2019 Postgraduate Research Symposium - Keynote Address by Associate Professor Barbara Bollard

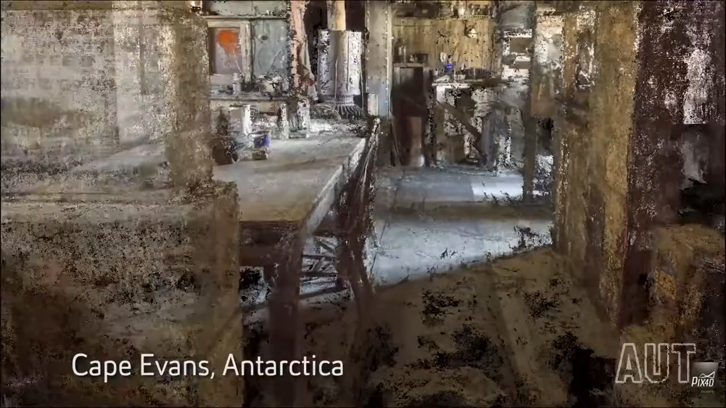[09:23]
We also went inside the hut. This was our first example of taking photographs of an interior space. And this is just the point cloud.
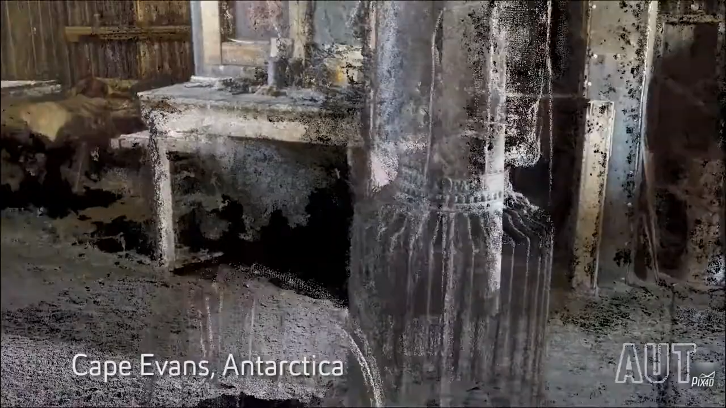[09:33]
So these are points that are generated by stitching those images together. It's very, very rough.
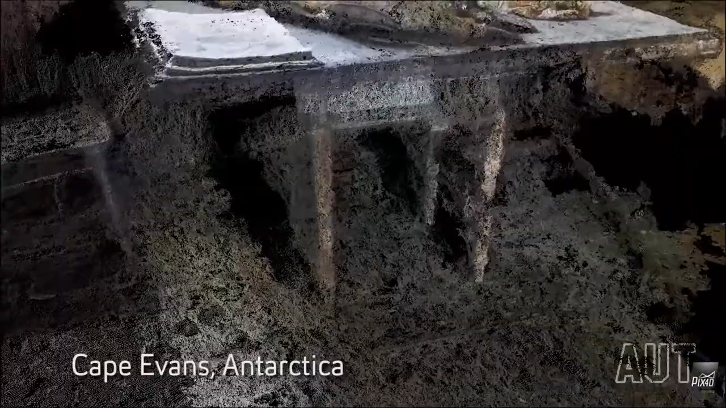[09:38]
What you're going to see in the coming months is something else that we have done,
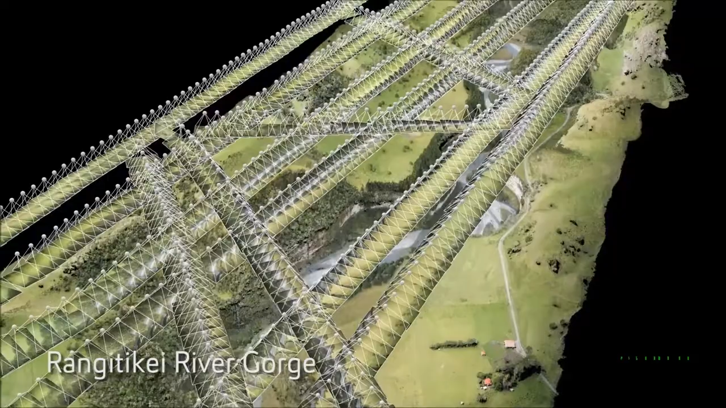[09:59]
Another project that we've done is a lot of flying around New Zealand, mapping these beautiful landscapes here.
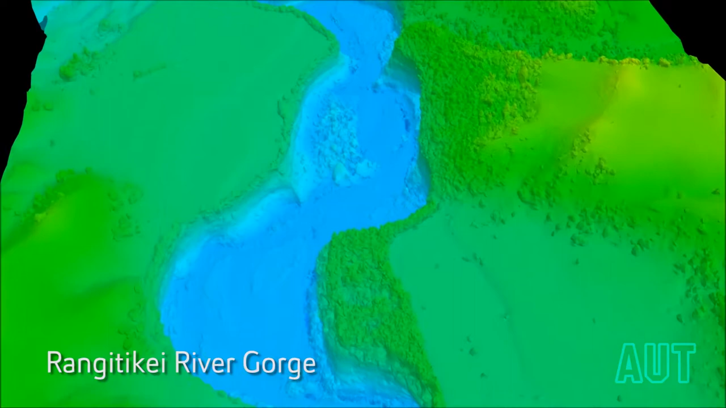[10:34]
And this is just going to dive down into that gorge.